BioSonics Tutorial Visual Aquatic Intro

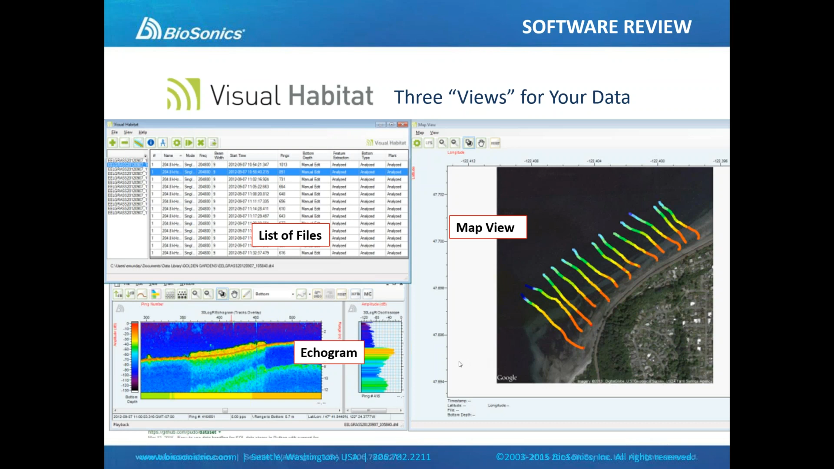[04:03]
All three views simultaneously and all three are integrated. Here's a screenshot of Visual Habitat showing some rooted vegetation growing from the lake bed.